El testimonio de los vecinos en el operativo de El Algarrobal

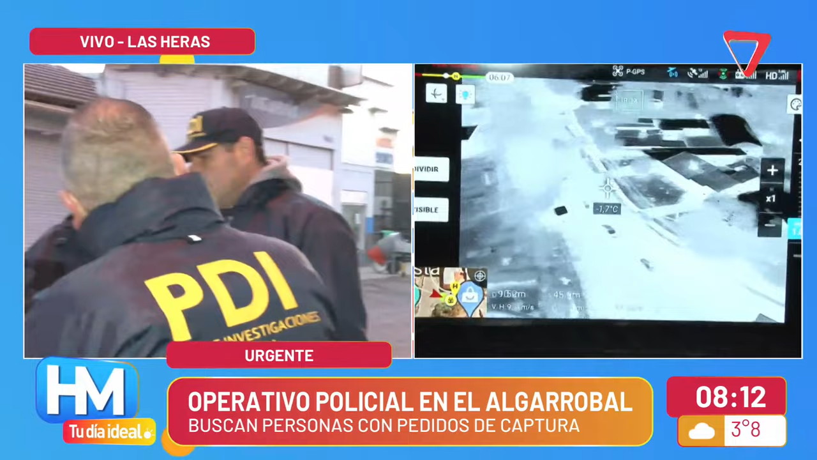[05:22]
On screen: spot -1.7°C
Vamos a seguir, justamente, mostrándote cómo se está trabajando y la cantidad de personal que hay en el lugar. Mirá, estaba mirando que ahora se ve un poquito más, ¿no? Porque lo permite la claridad del día.